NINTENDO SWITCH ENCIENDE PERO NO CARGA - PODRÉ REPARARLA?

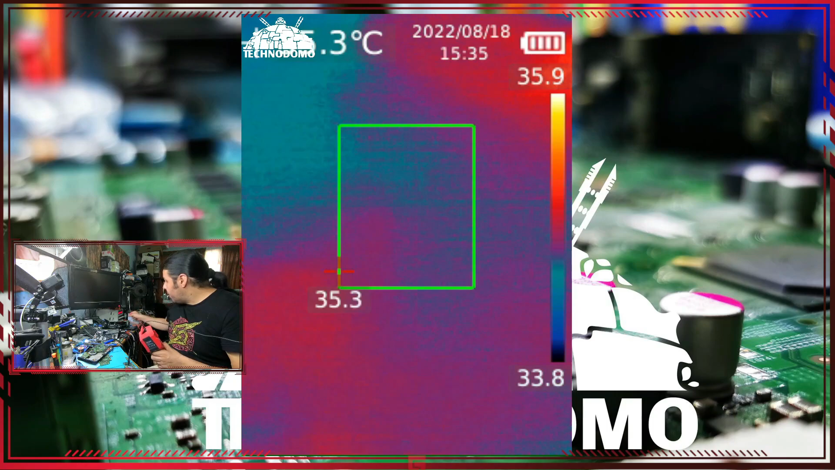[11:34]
Y eso que le metí apenas 4 volts, güey. Le voy a inyectar los 14.9 que acepta como máximo.
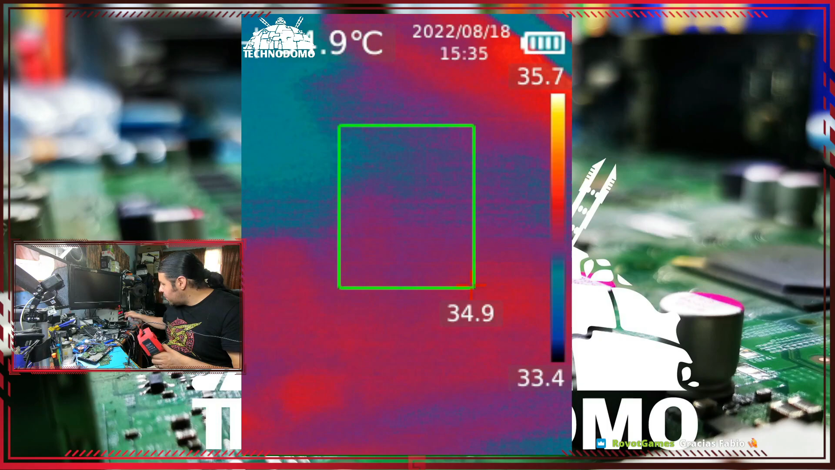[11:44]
Y a ver qué hace, güey. Que eso no lo había visto, güey. Nunca había visto un corto así tan drástico. Wow.
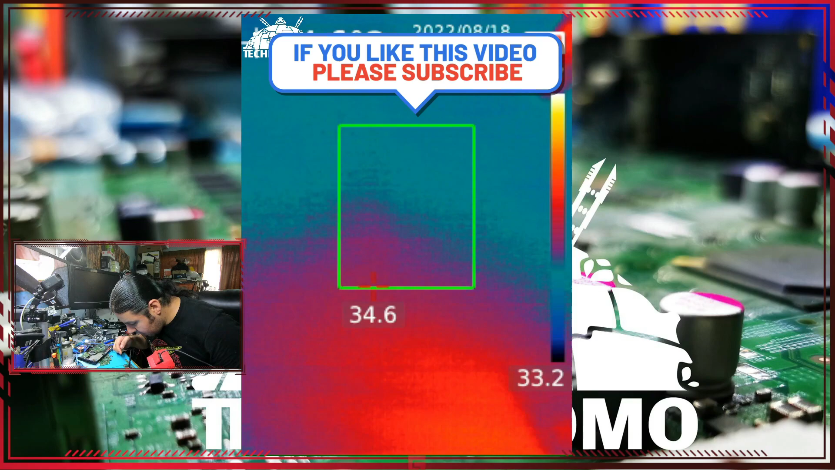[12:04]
Tengo que asegurarme exactamente qué línea es. Pero súbitamente se refleja la franja, güey, del problema, güey.